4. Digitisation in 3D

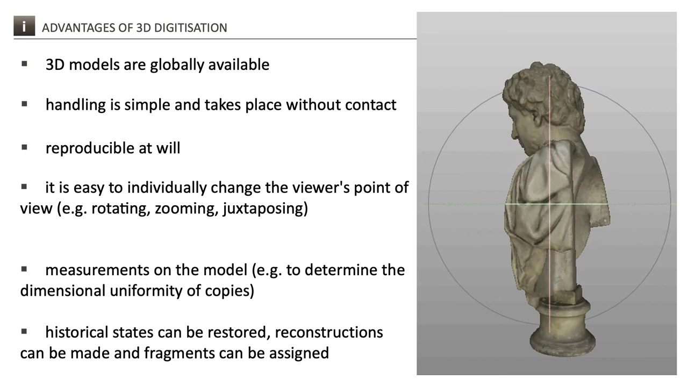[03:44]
reproducible at will and not dependent on the opening hours of museums or libraries for printed publication. On the other hand, the handling of the models is simple and takes place without contact. This makes it easy to individually change the viewer's point of view, for example by rotating, zooming or juxtaposing.
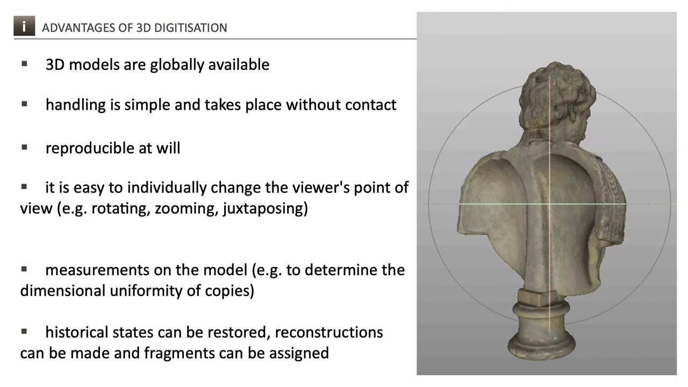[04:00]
This enables completely different forms of interaction with the collection objects than would ever be possible on the original objects, which can be indeed very heavy. Accordingly, measurements, for example to determine the dimensional uniformity of copies, can be carried out much more easily on the model than on the original. But the changeability of the 3D models is also of great importance.
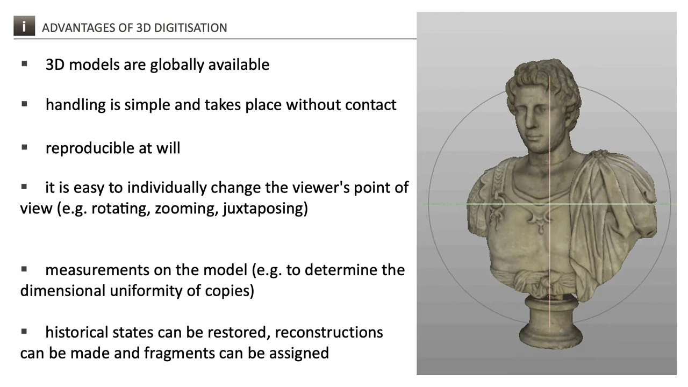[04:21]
Thus, historical states can be restored, reconstructions can be made and fragments can be assigned. However, not all problems have been solved yet.
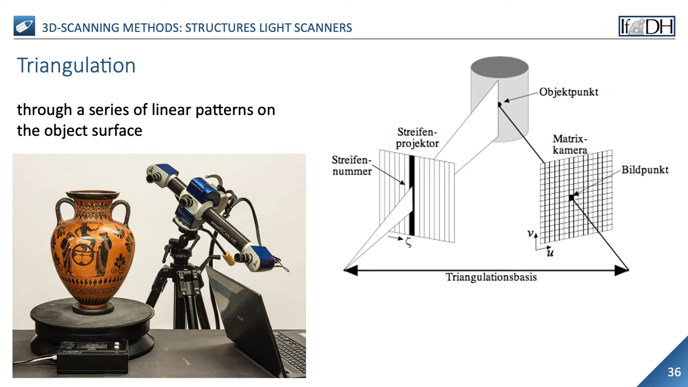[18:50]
In the high resolution white light scan of a clay pot, every unevenness such as a chipping or paint application is visual in the relief. The number of triangles in the 3D model is correspondingly high. The white light scanner has now also arrived on the consumer market, where portable devices are also available for relatively cheap money.
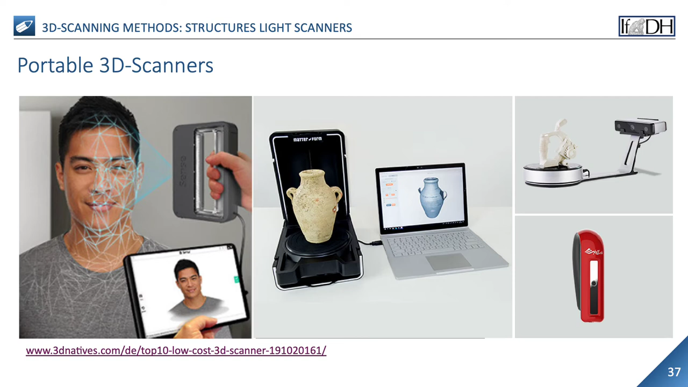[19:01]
The crucial problem in these devices is the optics, which cannot match scientific demands at that price. But how exactly is the 3D model constructed? The scanner only generates a point cloud, that is a disorganized spatial structure of points, or better, a simple list of 3D vectors between which there is no connection structure. Additional attributes can be acquired for the points such as the geometric normals, color values or measurement accuracy.
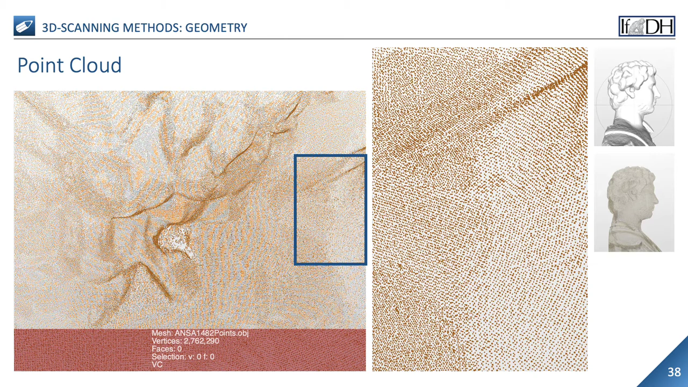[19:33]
Again, with the help of triangulation, that is the generation of points and triangles to describe a geometric body, point clouds can be transformed into 3D models. One speaks of a 3D model as a geometric representation of the surface of an object in 3D. It therefore consists of a collection of points in 3D space connected with various geometric entities such as triangles, lines, curved surfaces and so on.
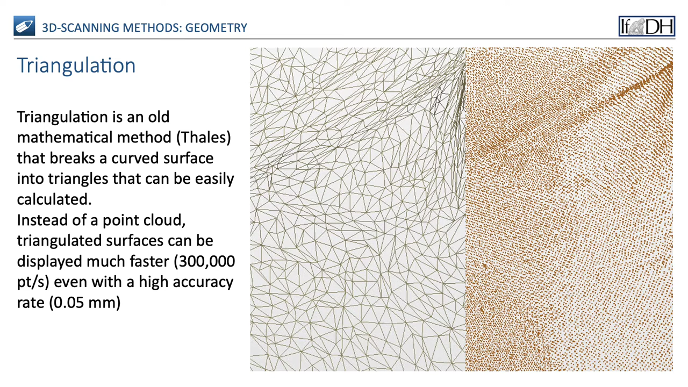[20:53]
even with a high accuracy rate of about 0.05 mm. Please keep in mind, however, that there can be several ways of meshing giving a set of points. The basic element of a mesh is the vertex.
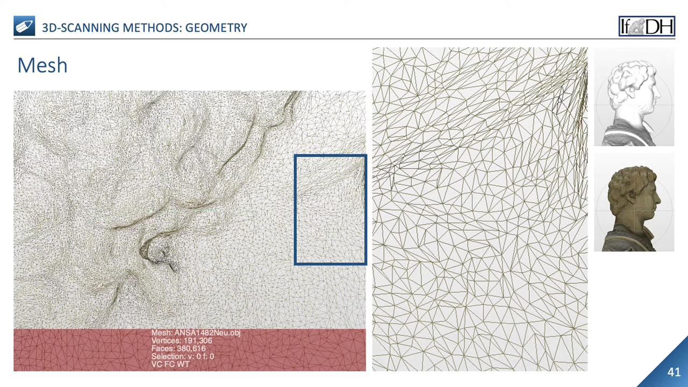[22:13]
Each vertex is therefore also a vertex. The connections between the points, the edges, structure the set of 3D points. As a result of triangulation, the triangle mesh is particularly common here. In 3D, the term color refers mainly to the value that can be displayed on a screen or acquired with a camera. Often, this is a red-green-blue triple of values. Each 3D point or vertex can be assigned to a color. The color per vertex represents either a directly displayable color or a reflectance property, mainly an albedo.
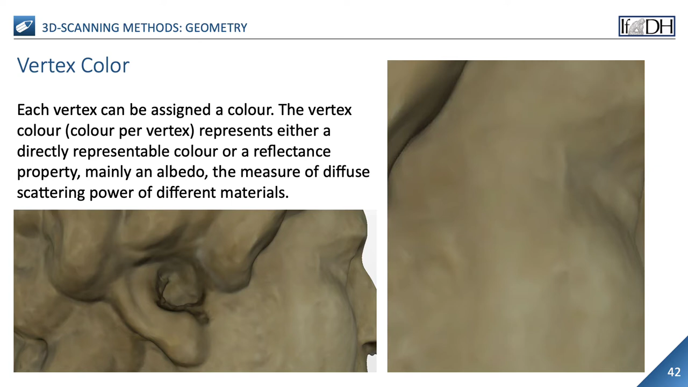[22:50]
In 3D computer graphics, albedo refers to the measure of diffuse scattering power of different materials and is used for simulations of volume scattering. Its value lies between 0 and 1. In addition to the mesh, a 3D model can also store the color information separately as a texture. You have to think of this texture as a shell that dresses up the model. The exact localization is stored as a second coordinate value in the vertices.
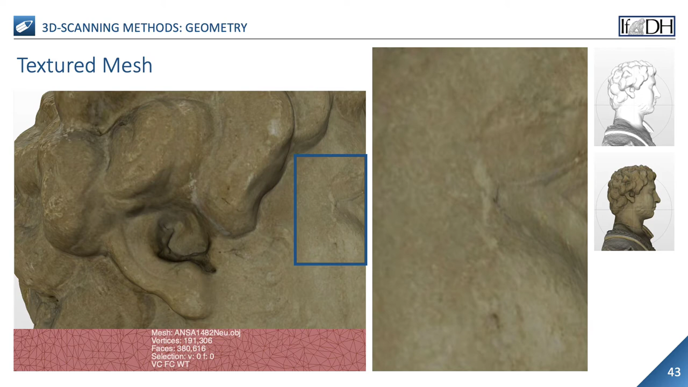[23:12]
In texture mapping, a 3D surface is covered with textures. Stored as an image file, the texture thus defines a 3D image that is used to clad a part or an entire object. The pixels of a 3D texture are called texels. If you look closely,
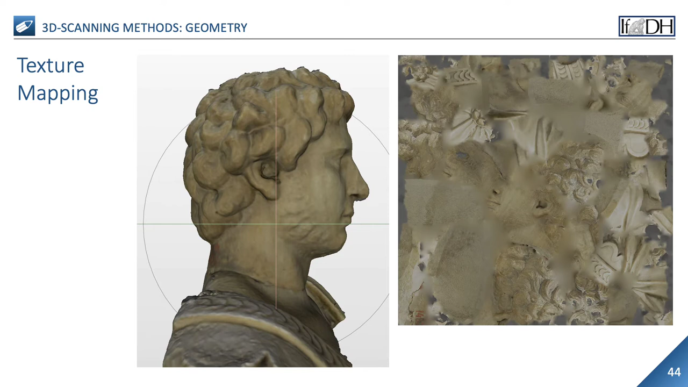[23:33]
the texture file consists of arrays of contiguous leg texels that look like cut-up photochips. In geometry, a normal vector is a vector that is orthogonal or perpendicular to a straight line, curve, plane or curved surface.